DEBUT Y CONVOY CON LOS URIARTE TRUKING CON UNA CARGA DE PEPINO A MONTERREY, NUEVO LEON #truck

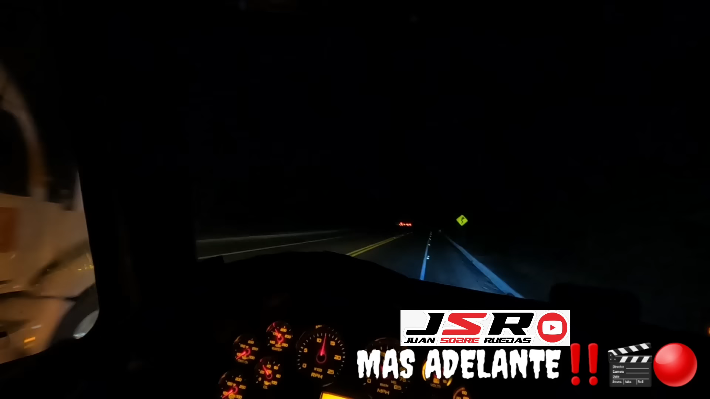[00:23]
Claro que sí, pues, mi gente, ven orilladito por el acotamiento, no pasa nada. Pero, de nada, colegario, de nada. De repentazo, el prota también se convierte en cachimba, ¿no? A ver, la estufita.
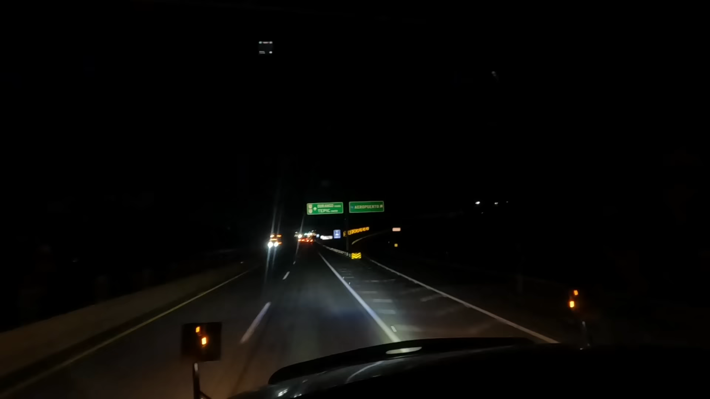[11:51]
Gente, aquí venimos llegando a la caseta de libramiento de Mazatlán. Me la gusta más, ya se la sabe. Aquí venimos dándole con el grandísimo locochón.
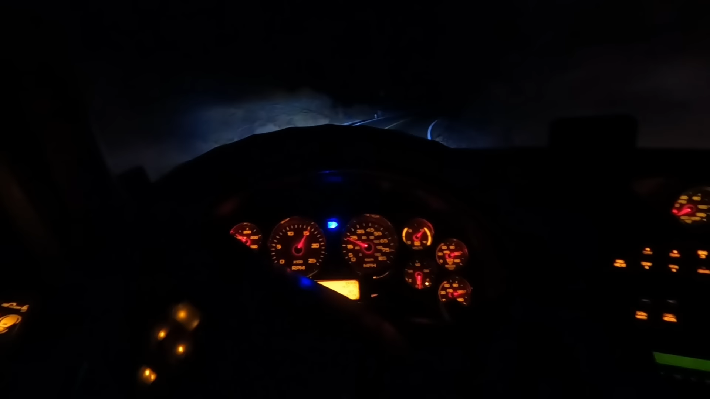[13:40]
¿Para qué le voy a decir que ando? Cuando se ocupe el monstruo, entonces sí. Pero mientras no. 1450 me ha dicho que maneja este carro. 1450, 1500. Ahí va, ahí va. Solito, seguimos subiendo, seguimos dándole, mi gente. Ánimo, pues. Hay mucho camino por delante, por el favor de Dios. Ánimo, ánimo. Aquí es agua caliente para acá, para pasando la fitosanitaria. Yo me acuerdo que antes por ahí era carretera, era un vado antes ahí.
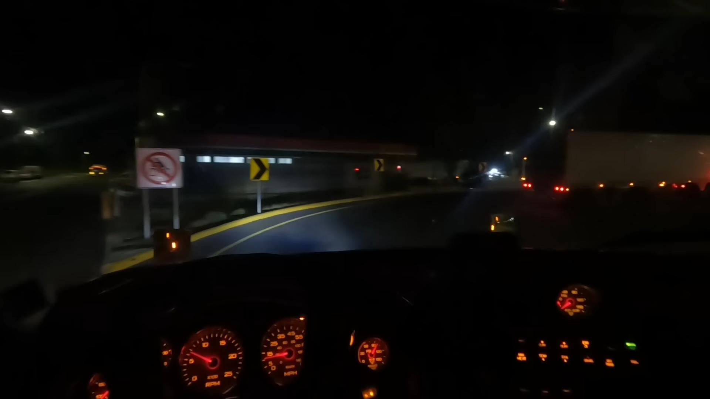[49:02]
Ya ni modito. Libramiento de la laguna. Y seguí continuando. Si pueden escuchar, ahorita hay una tolvanera.
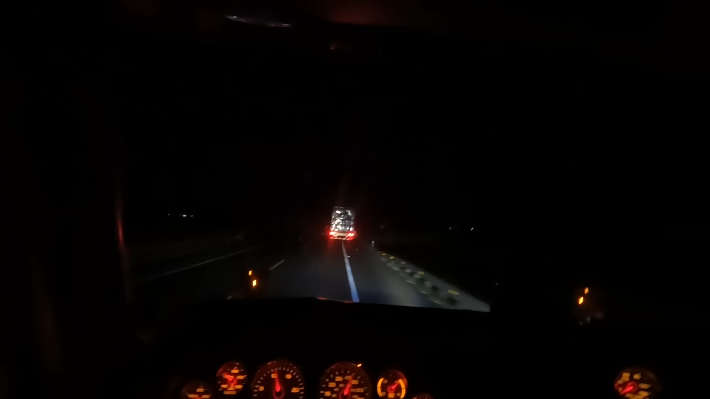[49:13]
Hay una tolvanera. Me mueve el carro para todos lados. Para todos lados me mueve el carro. Mi gente, hay tolvanera, miren. Polvaderón. Oh my god. Ahí tranqui, tranqui. Hay que ver, vale. Porque hay tolvanera. Cheque nomás. Wow.
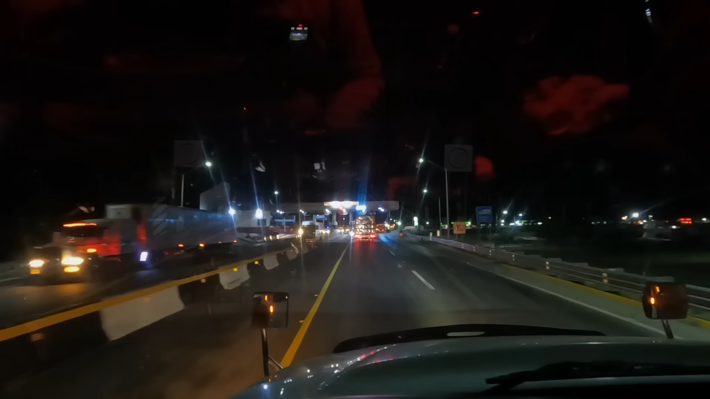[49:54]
Plaza de cobro, la cuchilla. La cuchilla. Así merito, compa. Aquí venimos, a gusto de más. De repentazo el prosa también se convierte en cachimba, ¿no?
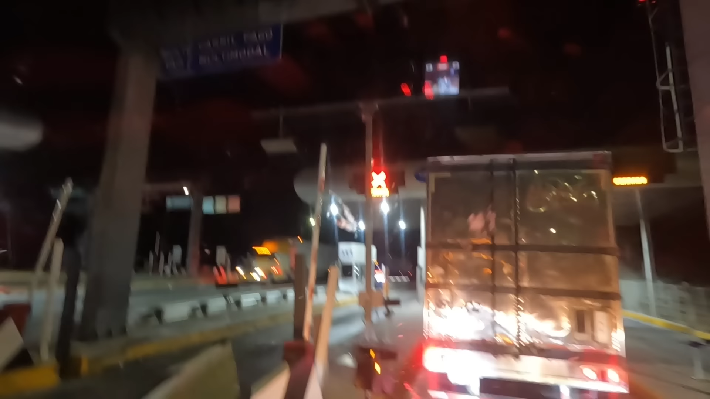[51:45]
Estamos en la caseta de libramiento de Saltillo.
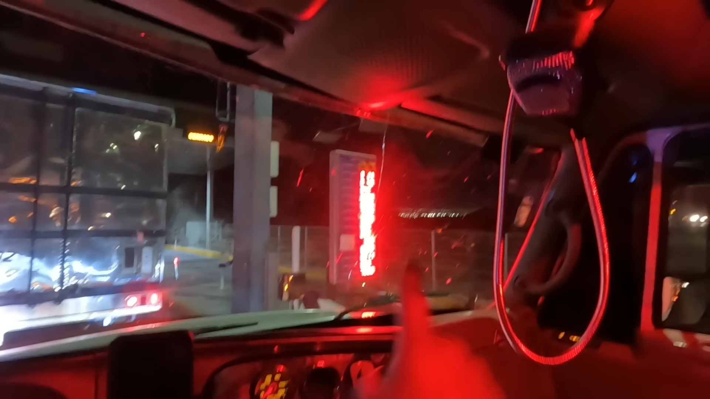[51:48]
Todas las luces que se vienen allá de Saltillo. No más.
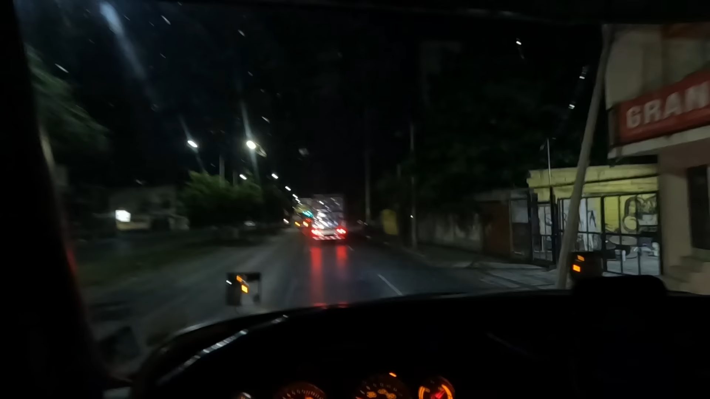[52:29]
Vamos, vamos. Venimos ya por el Ruiz Cortines, por Monterrey, Nuevo León. Benito. Así merola, dijo Doña Lola. Venimos atravesando avenidas, calles y de todo.